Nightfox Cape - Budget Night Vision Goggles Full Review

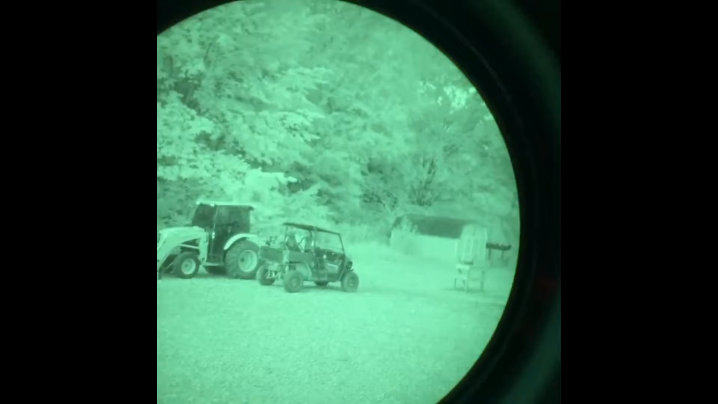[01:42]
as unlike Gen 2 and 3 night vision, which only needs ambient light to function,
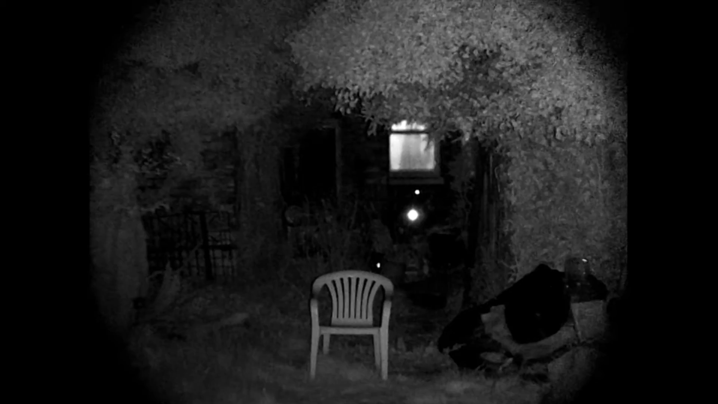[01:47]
Gen 1 night vision still needs an active IR light source to work.
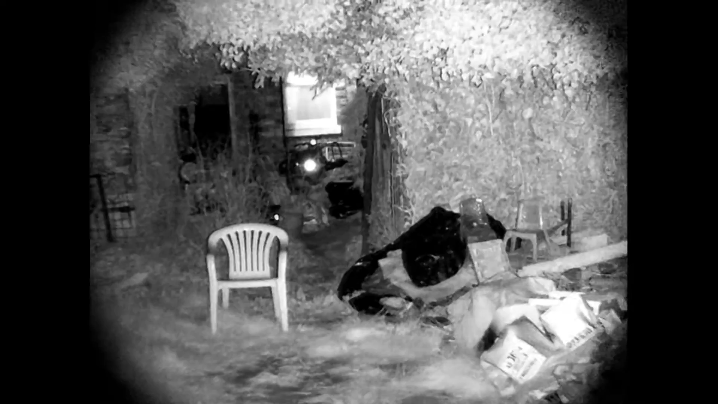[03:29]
How this actually performs. The Cape's digital sensor has a resolution of 960x720 at 25fps with a viewing angle of 34 degrees.
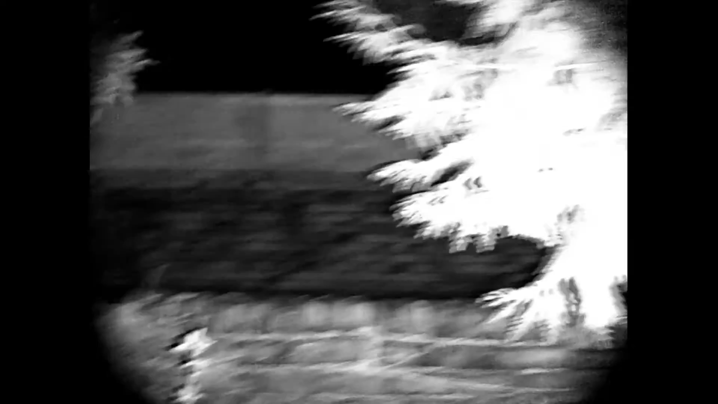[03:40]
Which is not ideal, but it's not unworkable either. And you can perform most basic tasks after spending some time getting used to it.
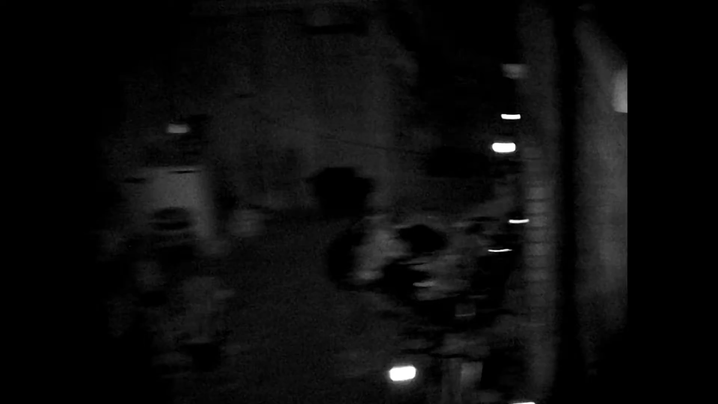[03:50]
The IR illuminator has seven brightness settings which need to be manually cycled through by pressing the IR button to get to your desired brightness.
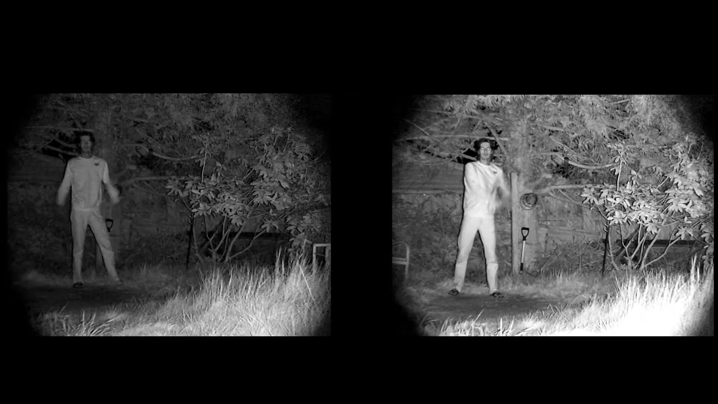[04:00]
I found the number of settings to be a bit much, mainly because there was only really a marginal difference in brightness between the lowest and highest setting shown here.
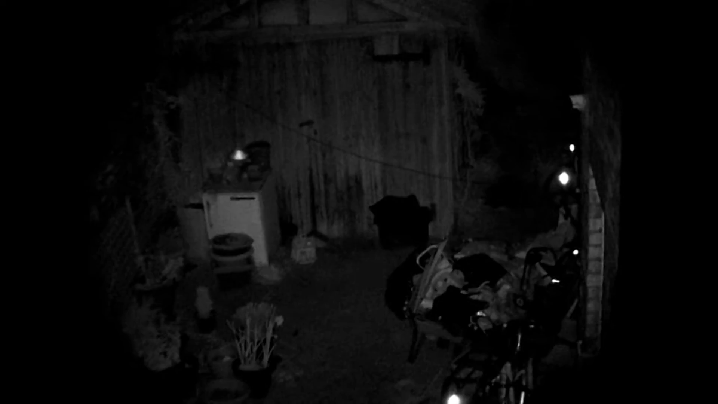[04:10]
This is likely to be problematic for airsofters who would need to quickly switch on and off their IR signature in order to avoid detection from other NVG users.
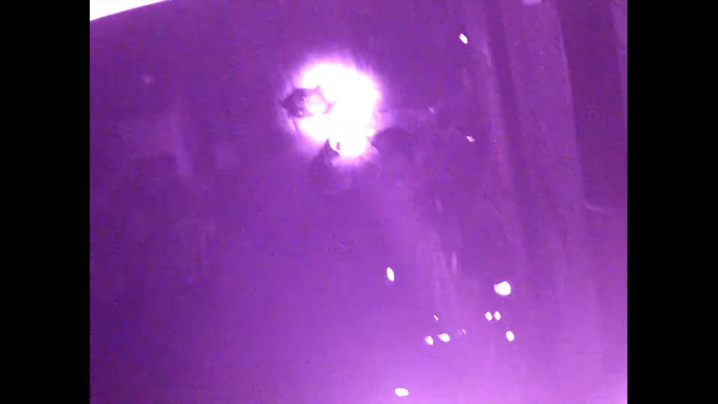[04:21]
So I do recommend that airsofters get their own separate IR weapon light with a pressure switch in order to circumvent the shortcoming.
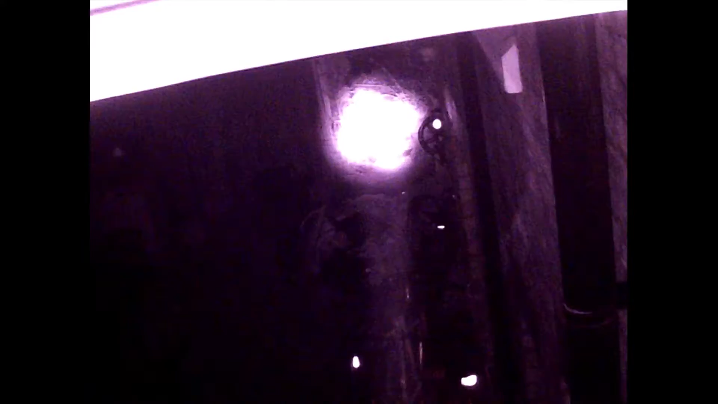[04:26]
The Cape also features a two times digital zoom.
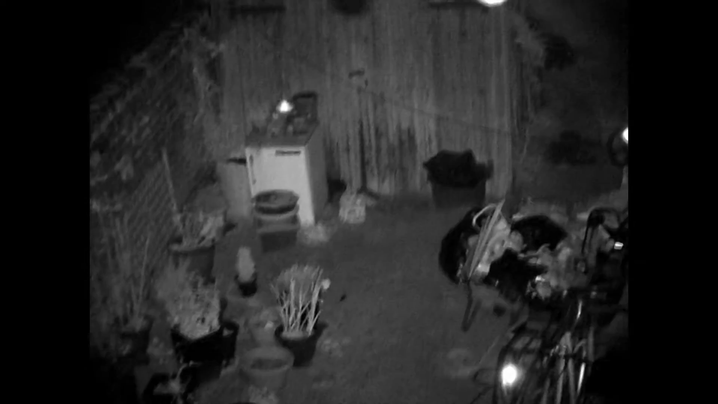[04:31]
However, I found it to be next to useless due to the poor image quality. In fact, I actually think the zoom button could have better been served as a dedicated IR on off button instead. On the other hand, I found the Cape's recording function to be fantastic.
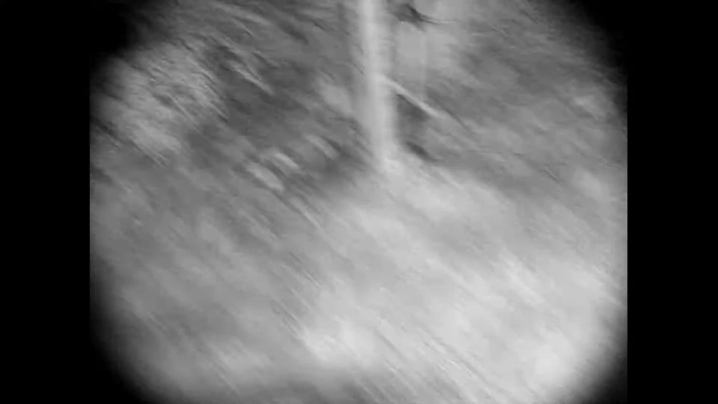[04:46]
Not only for being simple, easy to use and resulting in a good video quality,
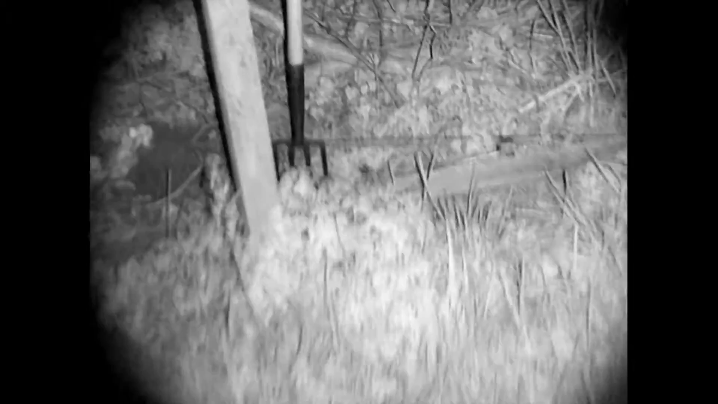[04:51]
but also down to the fact that it would have made this video far more difficult to make if it didn't exist.
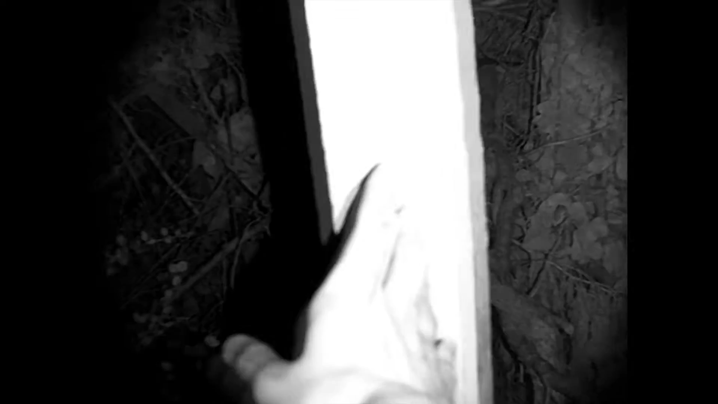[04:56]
The big downside, however, is that the Nightfox Cape does not record audio.
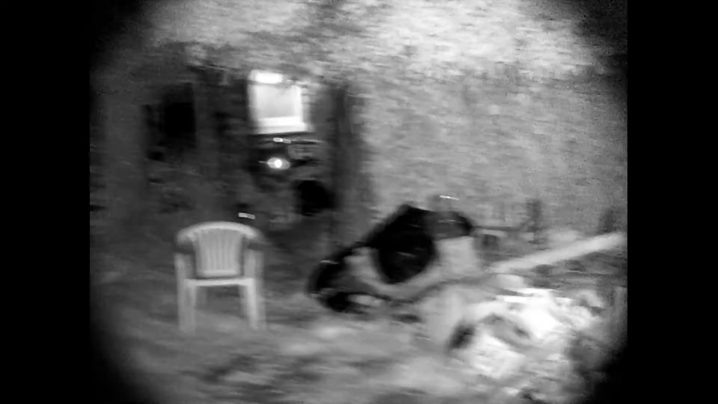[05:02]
So if you want audio, you're going to have to record that separately and sync it up in post.
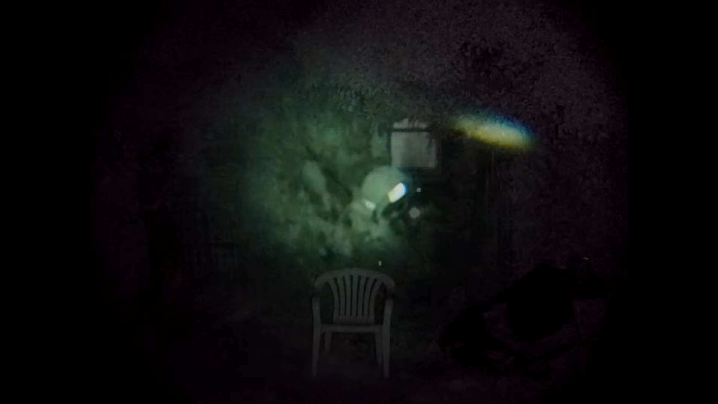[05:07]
The Cape also stacks up very well against Gen 1 analog night vision devices, such as my old Yukon over here.
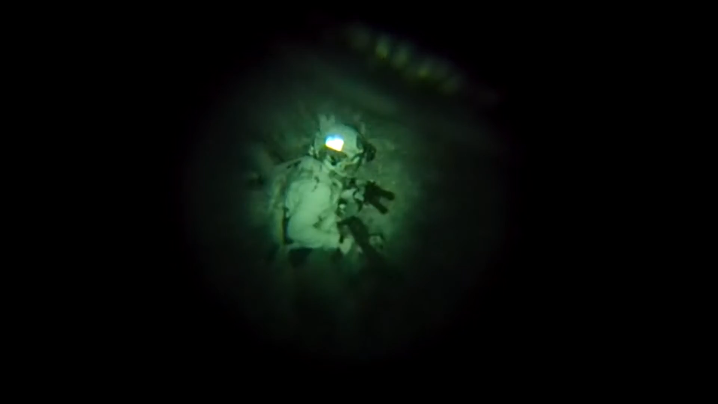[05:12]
As you can see over here, the Cape's image does not suffer from any vignetting,
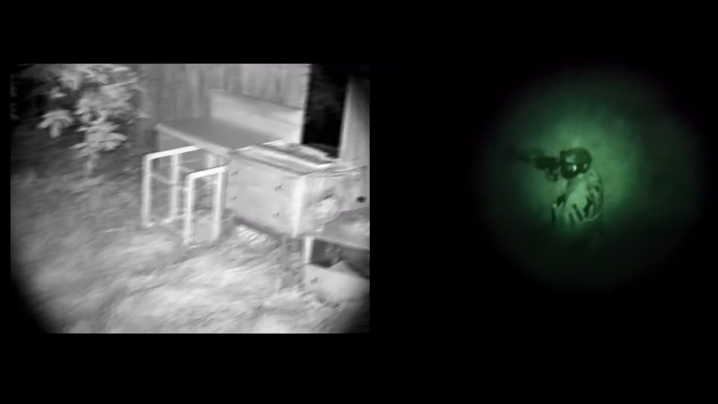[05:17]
and the depth of field is far more permissible for a wider range of ranges.
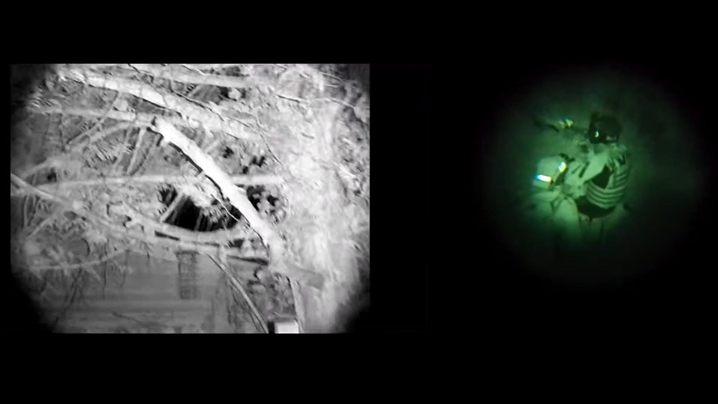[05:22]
The main downside though is, yet again, the 25fps.
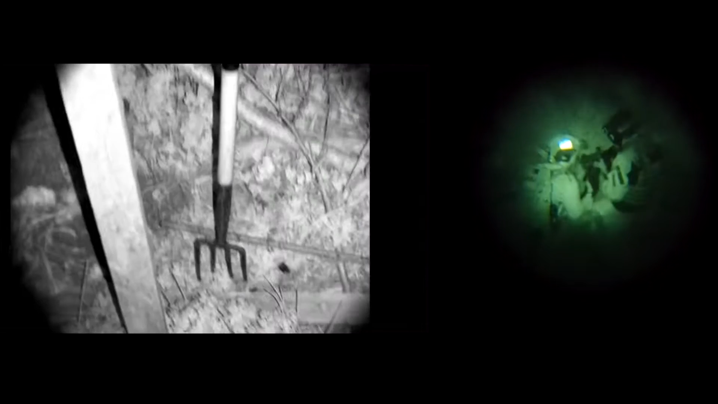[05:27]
The screen of the Cape is nice, bright and clear,
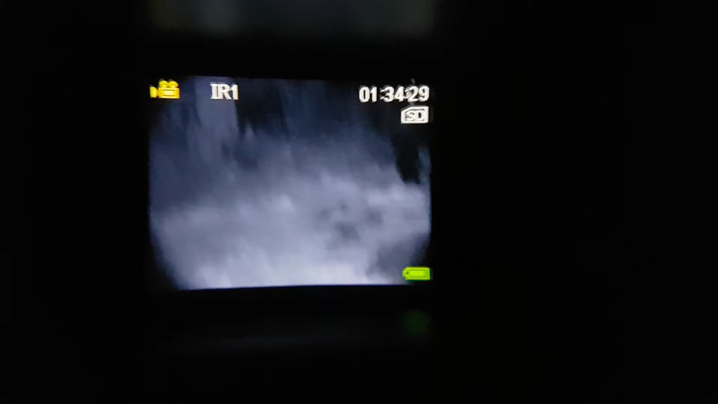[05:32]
and you can choose from six different brightness options to suit for yourself.
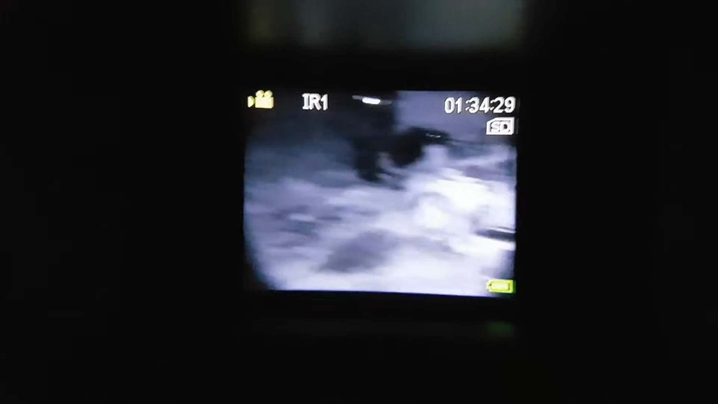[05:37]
Furthermore, thanks to the relatively large size of the Cape's body,